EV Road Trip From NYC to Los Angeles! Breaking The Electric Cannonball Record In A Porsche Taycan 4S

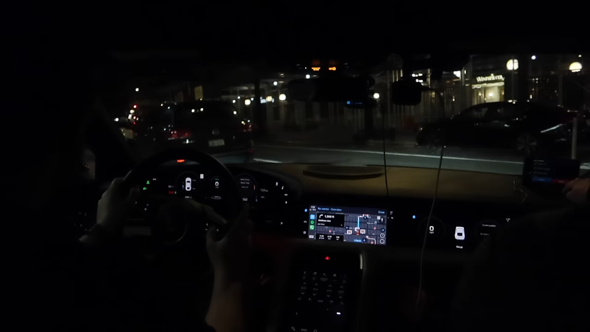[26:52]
Go. Reset, reset, reset. 5 seconds. 5 seconds. All right, let's go. Green light right off the bat, guys. Green light off the bat. All right, come on. We're going to be efficient here. We're putting recuperation, regen, off throttle on. We have another green light. Let's get through it. Oh, my God. This doesn't happen often. Come on, taxi cab.
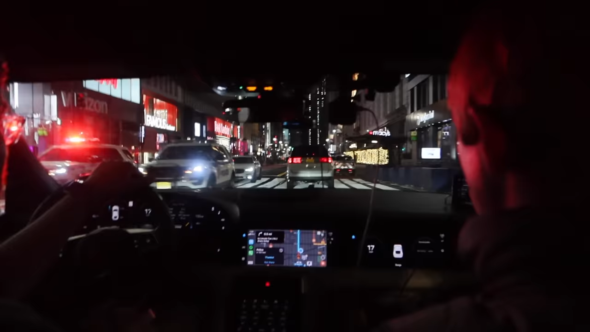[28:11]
We have the stopwatches. Nice Volvo cross country there. Look good in white. Holy shit, why is this guy getting out of his freaking car? Is it right? Yep. Good. Man, that was an obstacle course right there, wasn't it? We've got cops just outside Lincoln Tunnel on Jersey side. Right. And
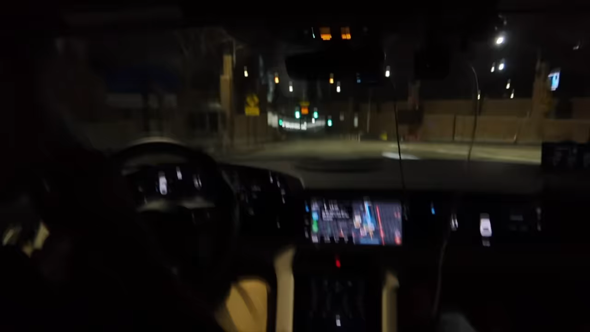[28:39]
cop route 3 east. Okay. Through the tunnel. Here we go. We have energy to burn.
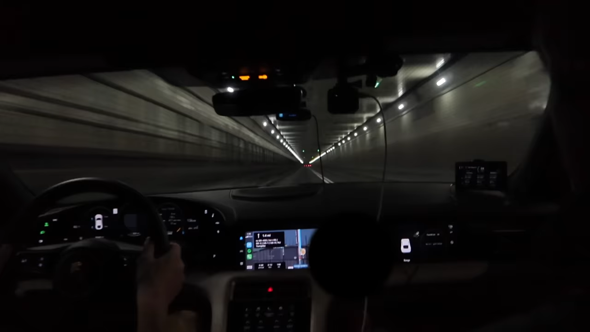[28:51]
If there's any emergency, just call us, okay?
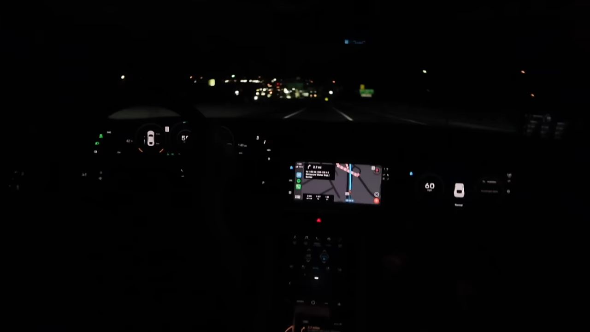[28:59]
Okay? Thanks, guys. Really appreciate it. All right. No problem. Bye. Oh, man, this is such a nasty spot. So our spotters were awesome. They let us know about a police officer down here at the bottom of the hill, right at the diner. I imagine that's him parked there on the side. Yep, looks like we're just going 56 and a 55.
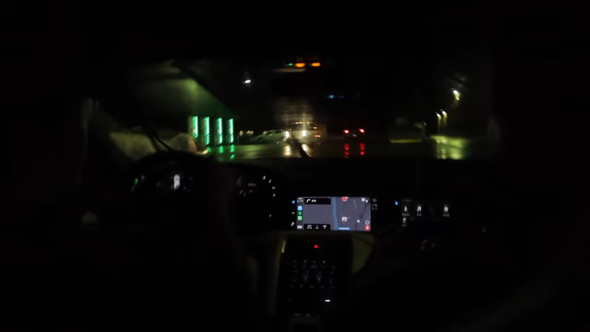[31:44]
Yep. Cool. So we're activated. It's this one here on the end. Nice.